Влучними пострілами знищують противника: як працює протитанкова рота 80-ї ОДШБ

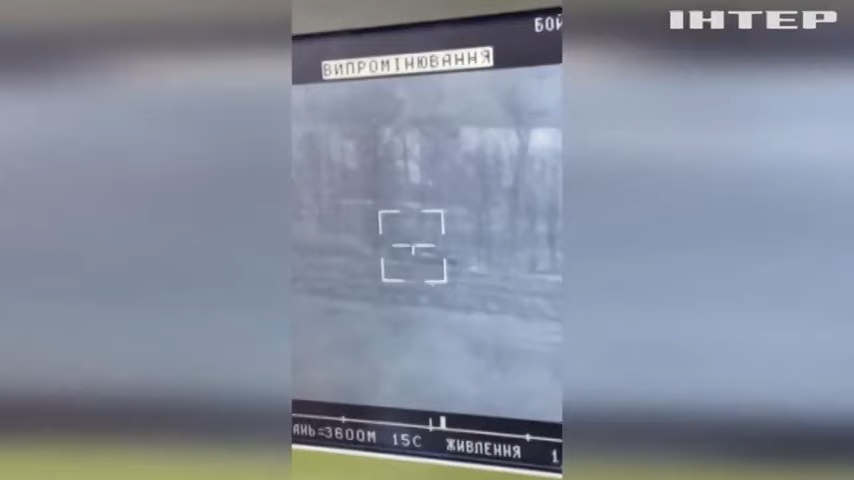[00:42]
за дві години влучили у тріцелі Один постріл і немає панцерника за кілька мільйонів доларів Нищі, нищі, нищі, нищі, в лоб, давай, дружі, в лоб Є!
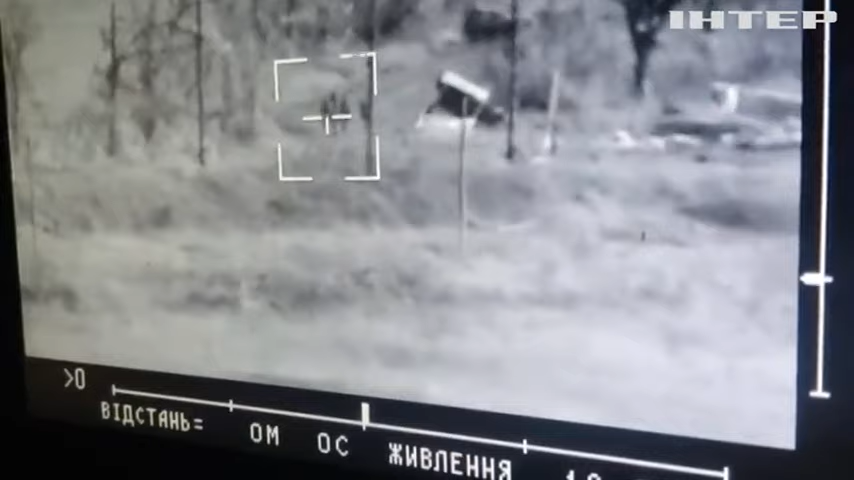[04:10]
Штурмова група не могла просунутися, нам скинули координати і сказали знищити піхоту в укритті